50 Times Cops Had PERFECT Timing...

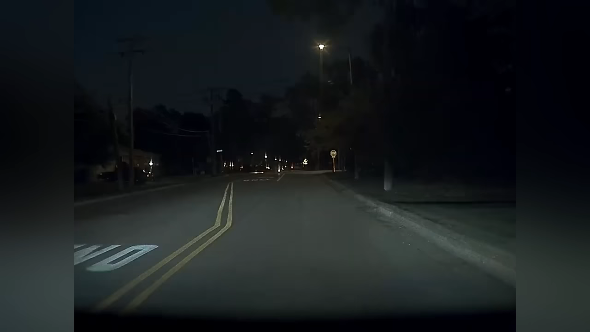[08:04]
He blew a stop sign while speeding and didn't have his lights on. But the icing on the cake was that a cop was literally two cars behind him.
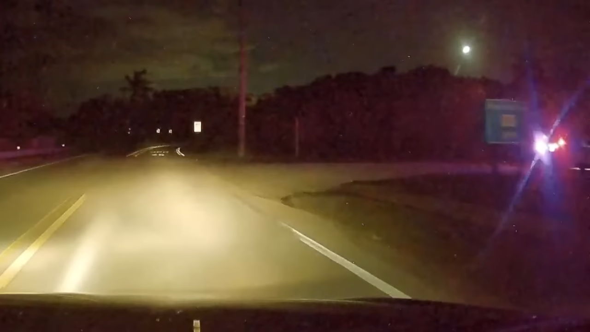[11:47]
This Mercedes driver was being impatient, but a convenient cop made them pay the price.
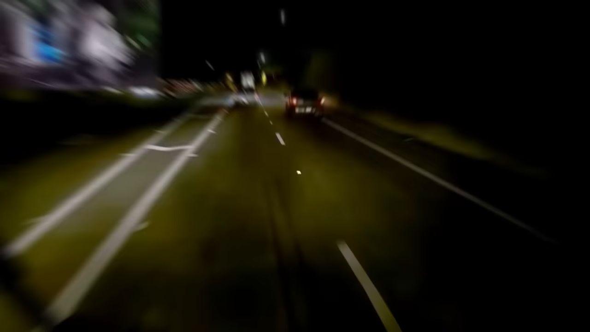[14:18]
A car cut off a bus full of passengers. But this convenient cop didn't even get away.